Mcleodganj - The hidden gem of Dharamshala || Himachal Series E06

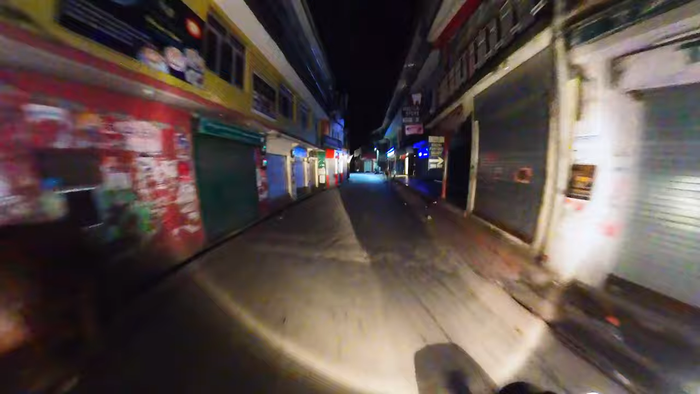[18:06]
This road comparatively takes less time,
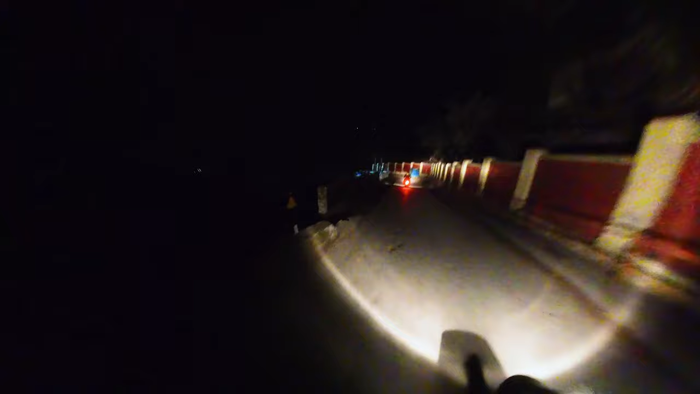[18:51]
तो दैट इज़ अ ब्यूटिफुल रोड. फिर यहाँ मैंने ये बाइक जब ली थी उसके बाद यहाँ आने में ऑब्वियसली बैठती थी, बिकॉज ये रोड बहुत ज़्यादा स्टीप है. तो ठीक है फिर वो, लेकिन एक दो बार आई फिर आदत हुई एंड या इट गॉट नॉर्मल.